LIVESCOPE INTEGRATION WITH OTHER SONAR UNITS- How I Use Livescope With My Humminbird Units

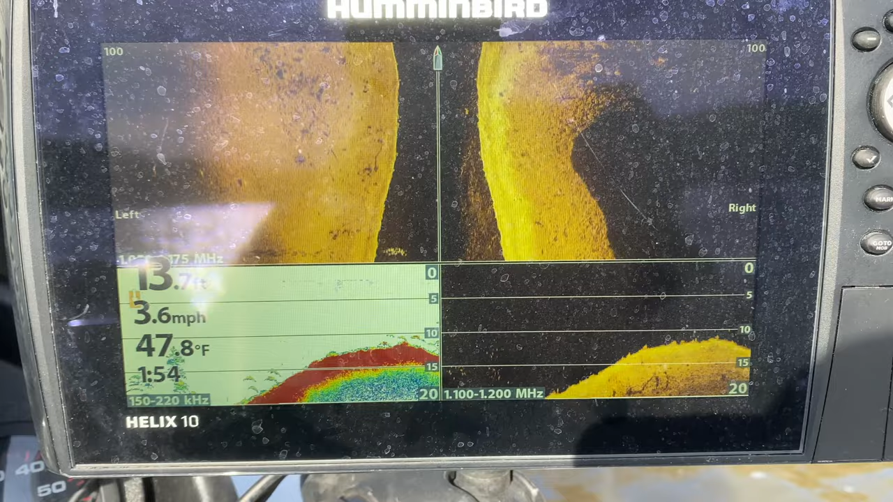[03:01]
On screen: depth 13.7 ft, water 47.8°F, speed 3.6 mph
And then you're going to start seeing some of this stuff on the screen. So you got some fish right there.
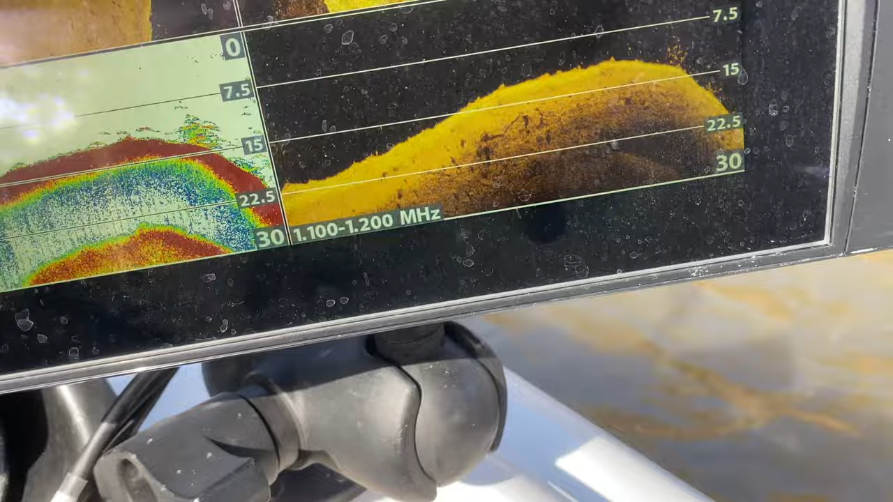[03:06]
Oh goodness. Ran over a log.
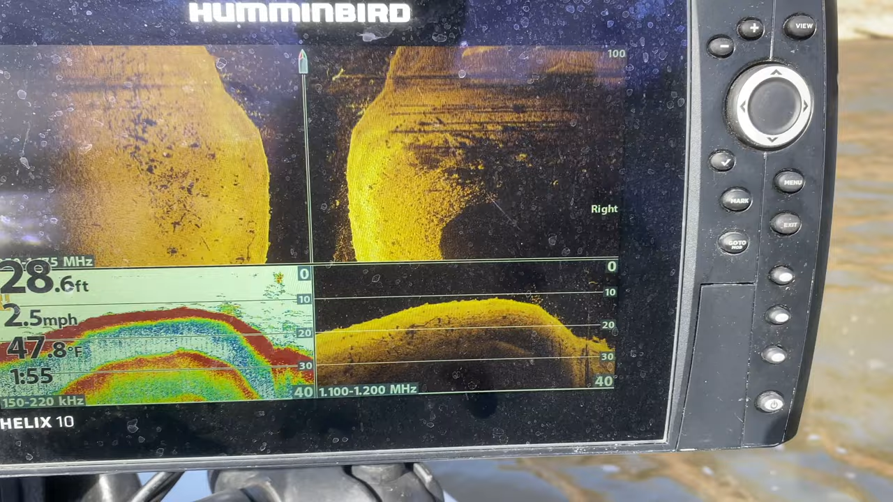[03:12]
On screen: depth 28.6 ft, water 47.8°F, speed 2.5 mph
All right so when you're looking at this you
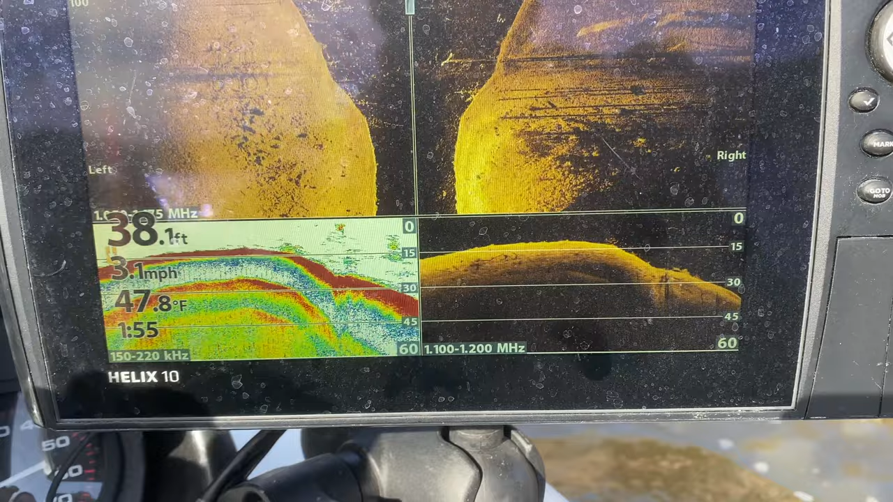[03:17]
On screen: depth 38.1 ft, water 47.8°F, speed 3.1 mph
can see we've actually got some brush off to the left and brush off to the right.
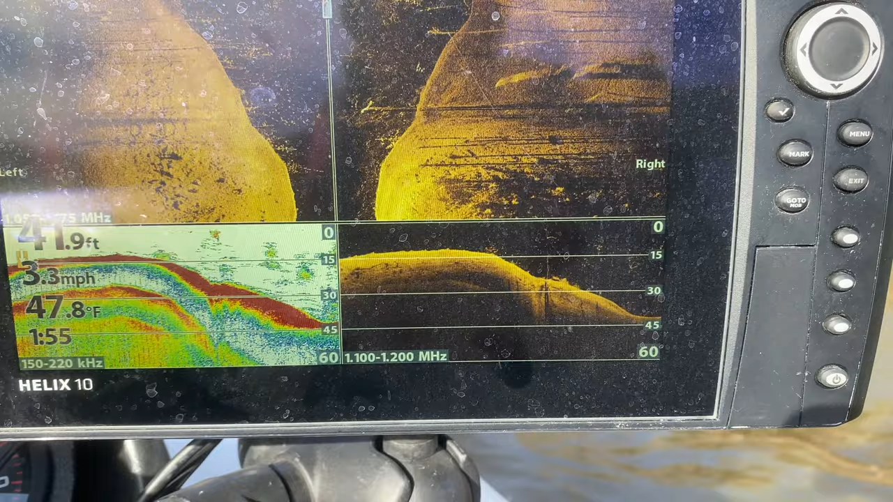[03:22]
On screen: water 47.8°F, speed 3.3 mph
And so off to my like a little bit off to my right you can see we've got a lot of brush here.
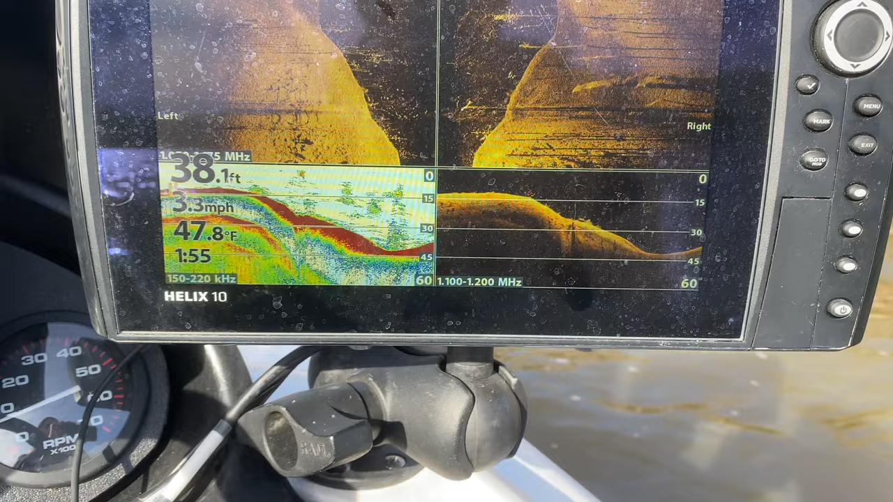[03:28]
On screen: depth 38.1 ft, water 47.8°F, speed 3.3 mph
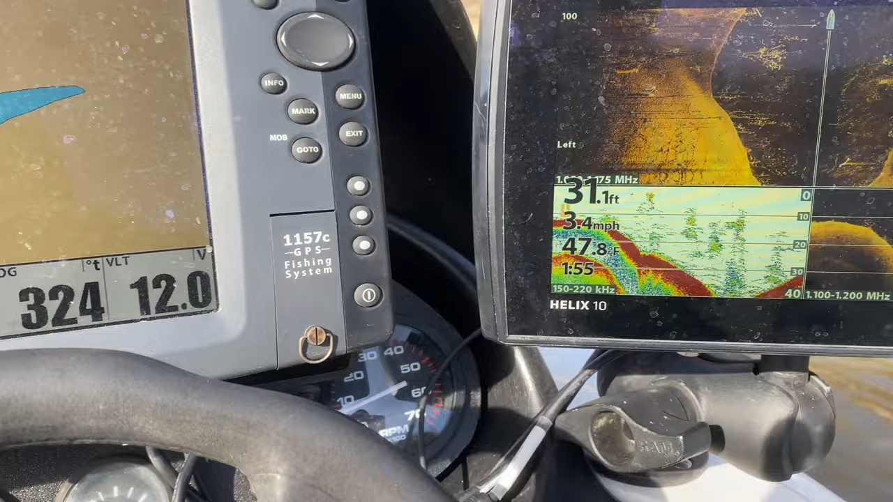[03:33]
On screen: depth 31.1 ft, water 47.8°F, speed 3.4 mph
And I mean this is just chock full of timber up in here.
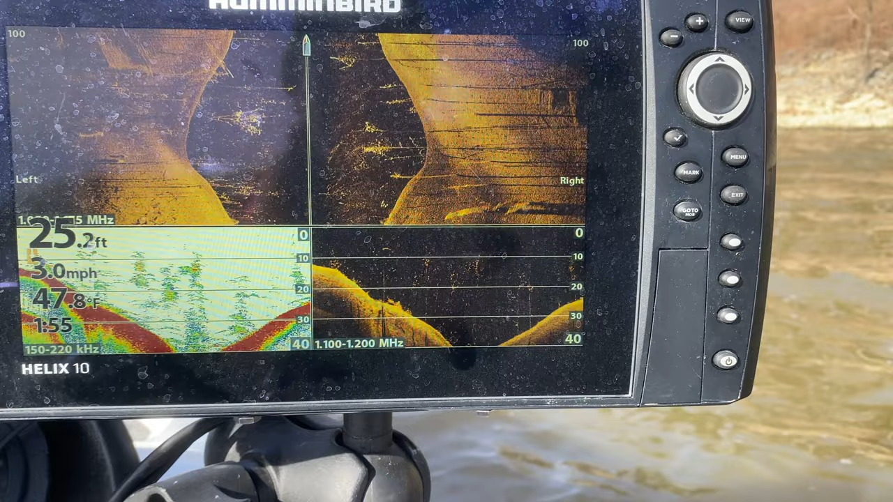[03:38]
On screen: depth 25.2 ft, water 47.8°F, speed 3.0 mph
But the key thing is if let's say you were idling through a
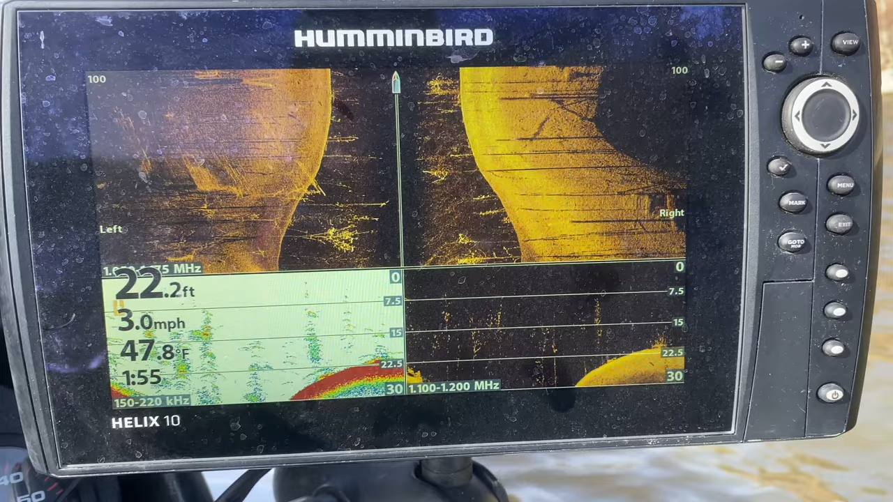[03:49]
On screen: depth 22.2 ft, water 47.8°F, speed 3.0 mph
All right so I just came off plane here.
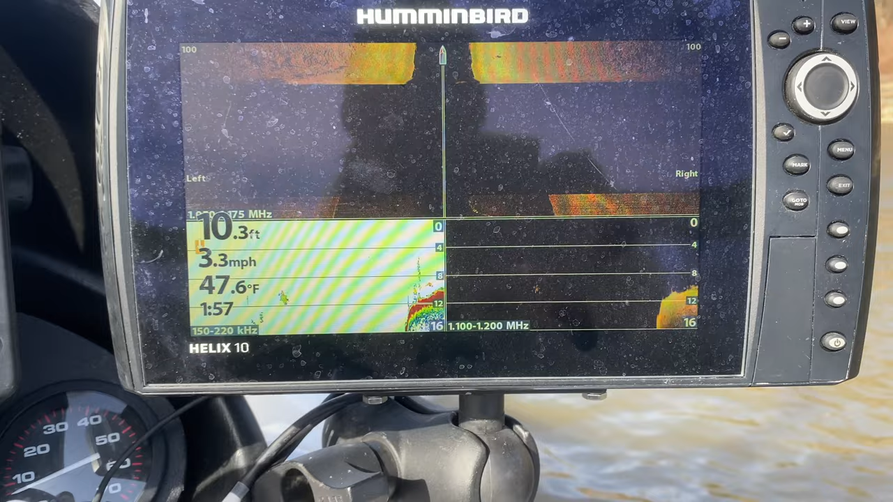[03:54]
On screen: depth 10.3 ft, water 47.6°F, speed 3.3 mph
So the graph has got to catch up because it does not read whenever I'm on plane.
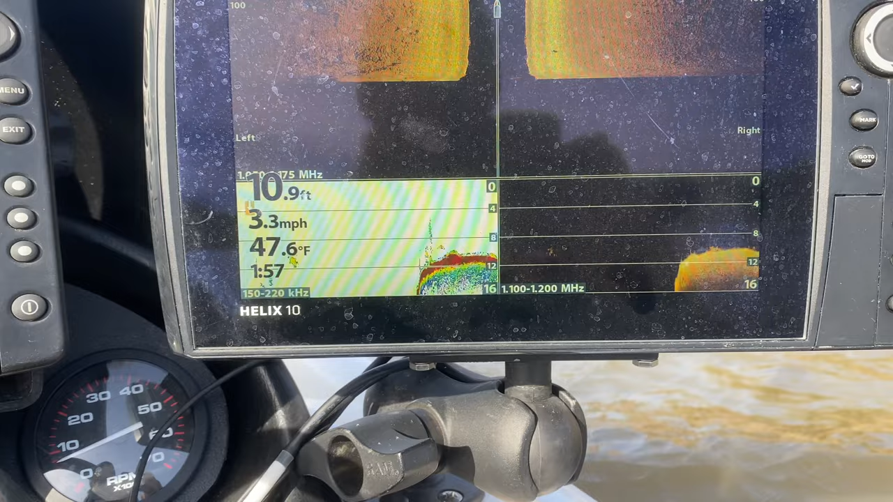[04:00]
On screen: depth 10.9 ft, water 47.6°F, speed 3.3 mph
I've got that mounted on the back of the boat.
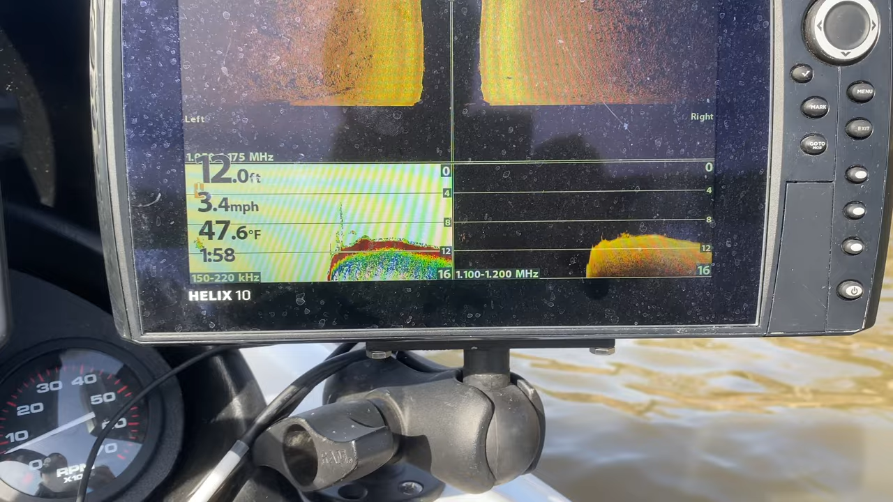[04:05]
On screen: depth 12.0 ft, water 47.6°F, speed 3.4 mph
All right so we're coming up into an area here where I know there's a lot of a lot of crud.
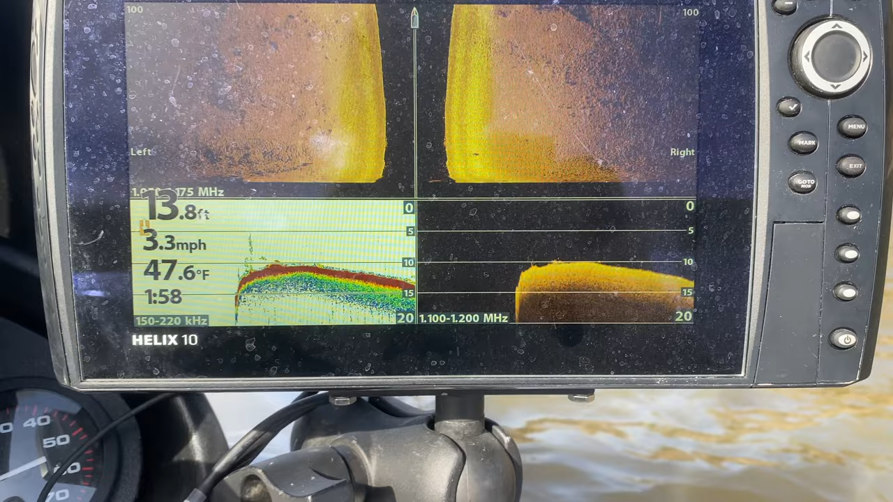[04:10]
On screen: depth 13.8 ft, water 47.6°F, speed 3.3 mph
But you don't see anything. Nothing here.
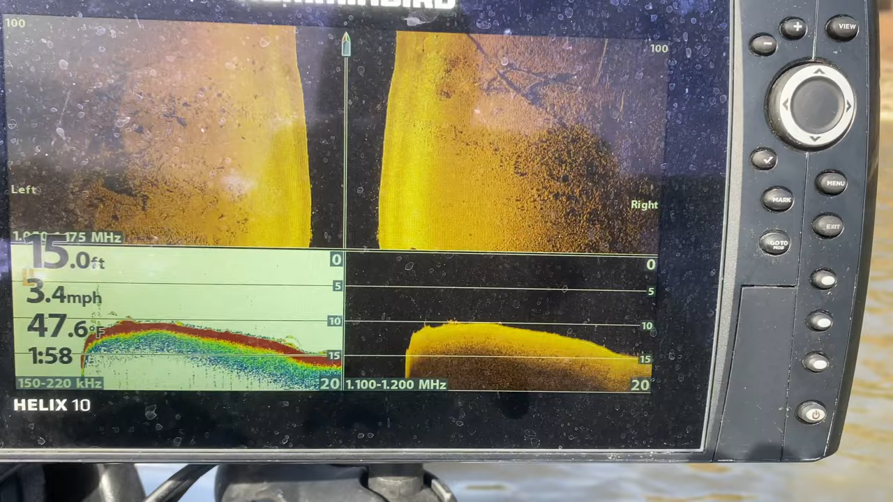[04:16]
On screen: depth 15.0 ft, speed 3.4 mph
And so like here would be a good example. You've got some timber here. There's just some fish right there.
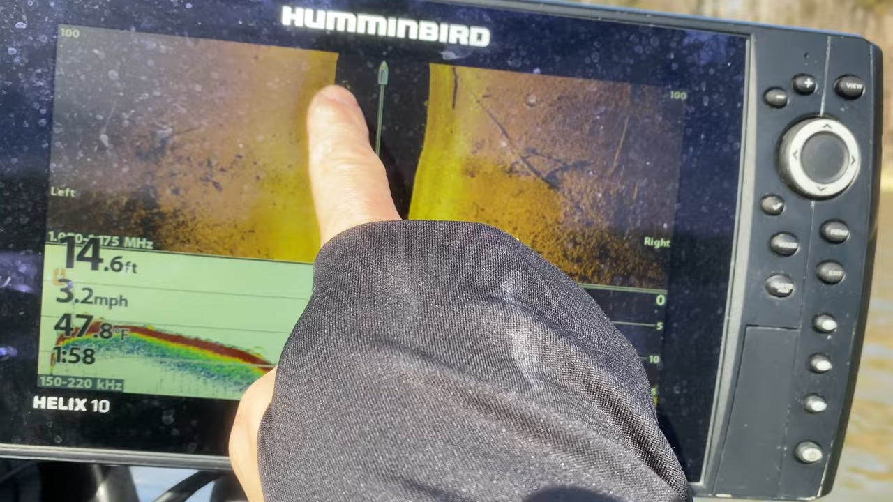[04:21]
On screen: depth 14.6 ft, speed 3.2 mph
So you got some fish.
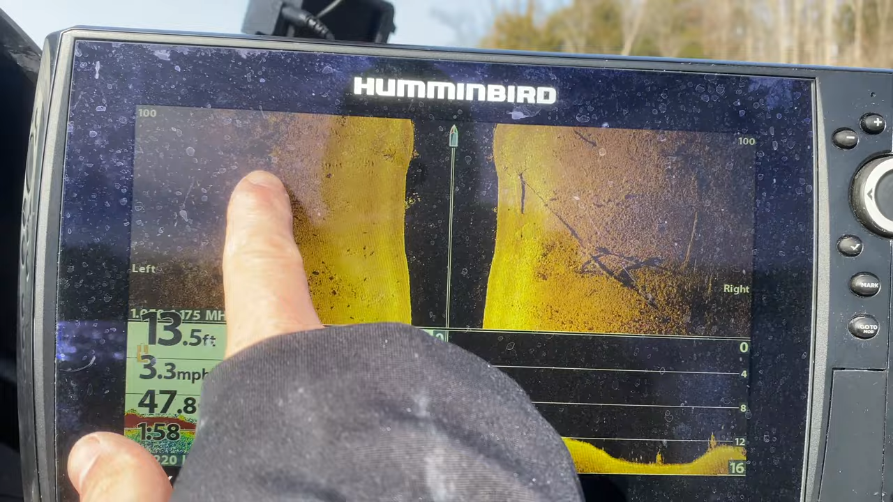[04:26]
On screen: depth 13.5 ft, speed 3.3 mph
You got like that's pretty much a that looks like a stump. Probably some stumps over here.
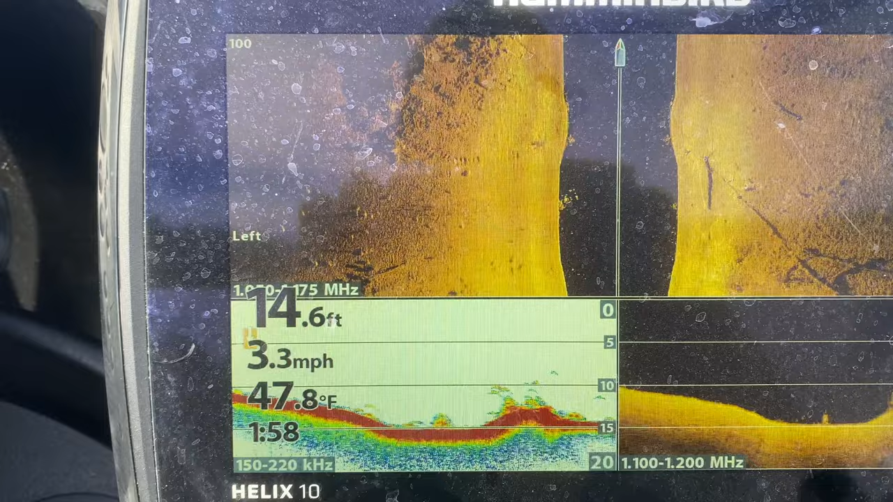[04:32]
On screen: depth 14.6 ft, water 47.8°F, speed 3.3 mph
But what you can do is if I take my menu and I'm going to make the active paint the upper
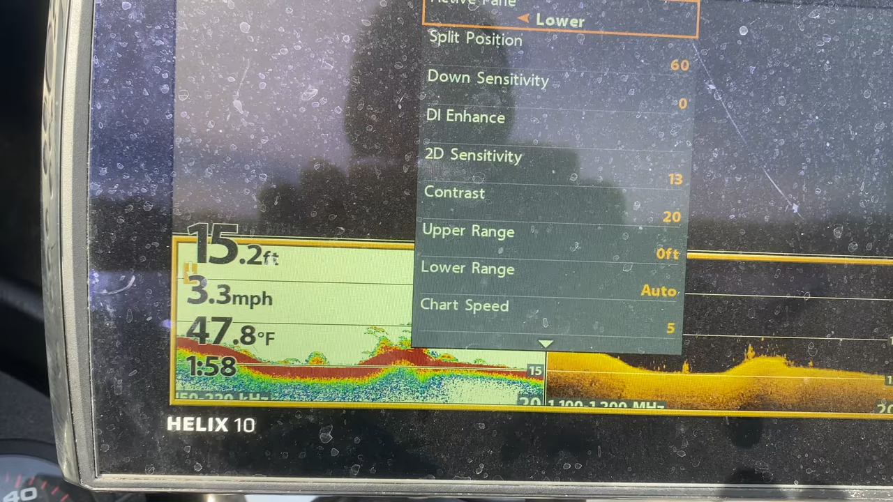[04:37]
On screen: depth 15.2 ft, water 47.8°F, speed 3.3 mph
and then what I can do let's say I want to mark that spot right there.